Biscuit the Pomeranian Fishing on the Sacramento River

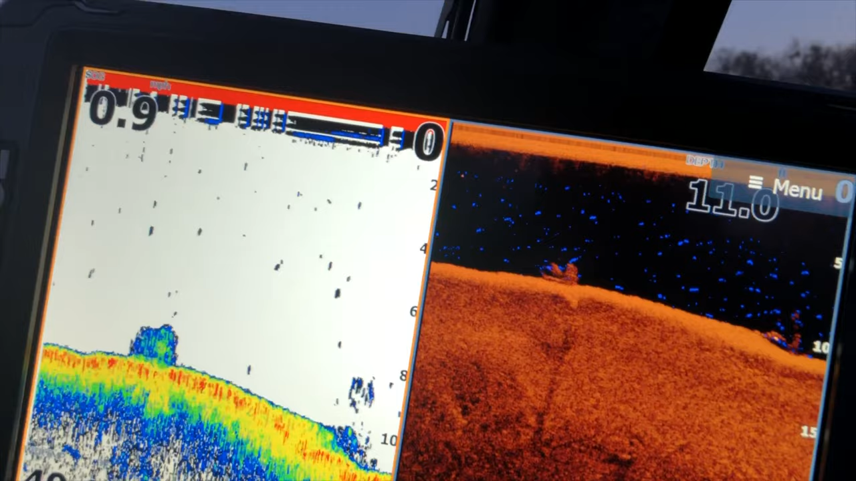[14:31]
Well, looks pretty good. 10, 11 feet of water. All right, Biscuit. Let's get the rods out.